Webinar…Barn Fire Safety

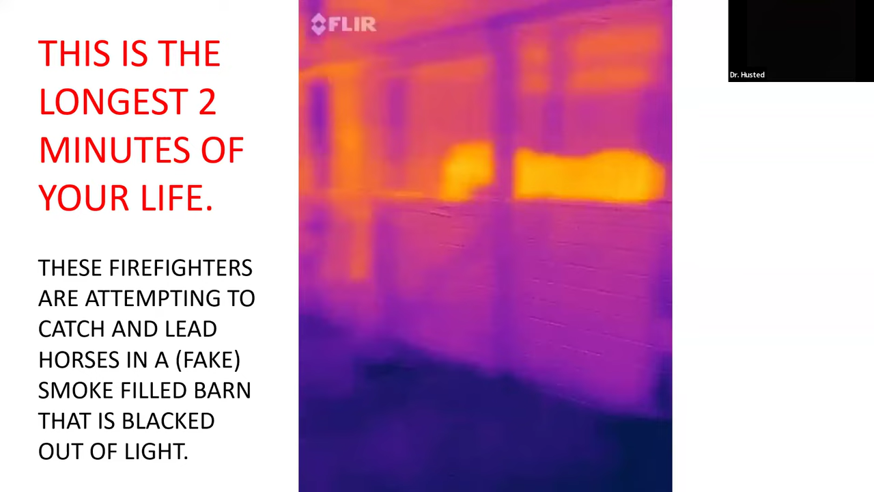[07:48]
These firefighters are attempting to catch and lead horses in a fake barn.
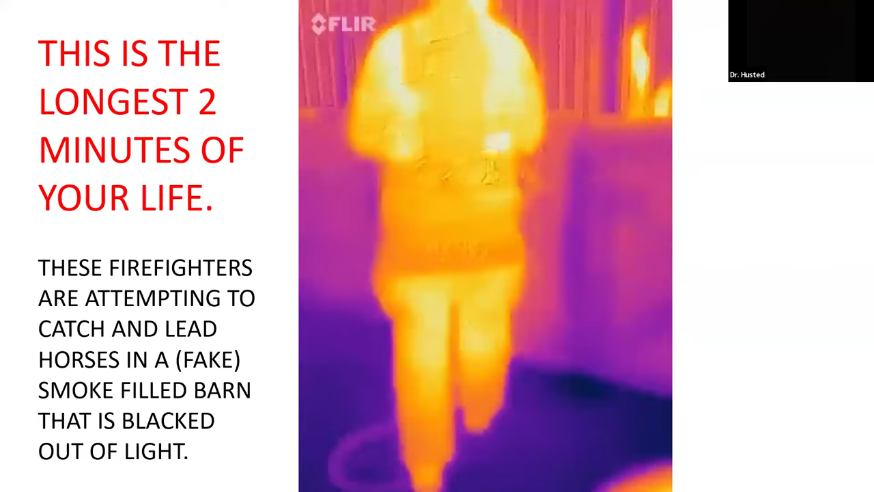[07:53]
We smoke this up so that you really can't see unless you have an infrared camera. And they are trying to figure out how to catch a horse.
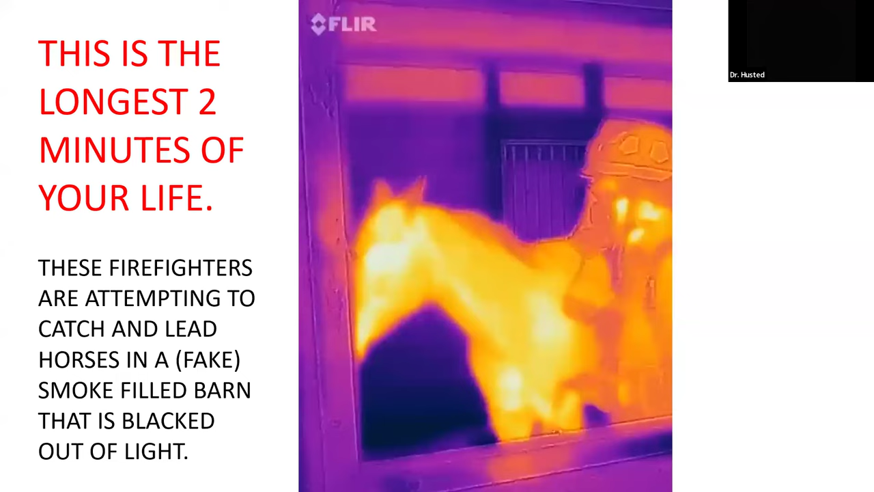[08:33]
the pass alarm, which is for his safety, is going to go off and it's a really loud thing. So if you take a look at the horse's ears and its body language, you already saw him step away from the guy. And this is a calm, sweet horse. Now I want you to notice that there is 47 wrong ways to put a halter on a horse.
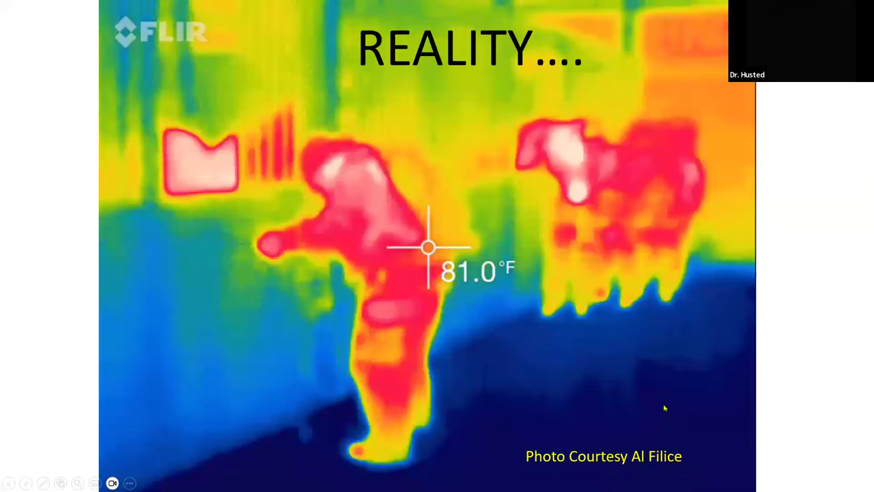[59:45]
On screen: spot 81.0°F
So let's prove it to you. These are firefighters that have never been in this barn.
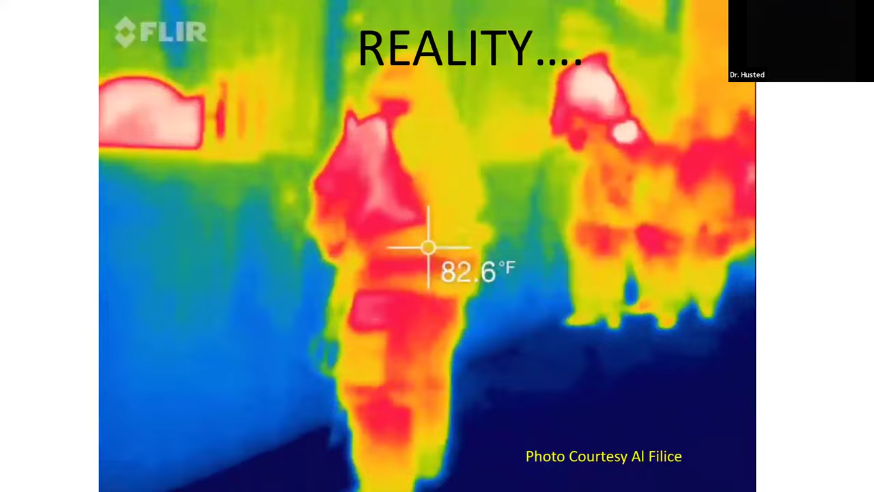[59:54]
On screen: spot 82.6°F
It is smoked up so that they can't see, and they are just trying to figure out how to open the door. It took them 12 minutes to get the first horse out of this. Just terrifying. And this is a fake. They know it's fake. It's fake smoke. It's just a training thing. And it's the reality of it is in under duress, it's really hard to do. And if you've never done it before, it's really hard to do. So even if you're a horse person and you quote have been in that barn a million times, when the lights go out and there's smoke in there and the horses are really terrified and you're terrified,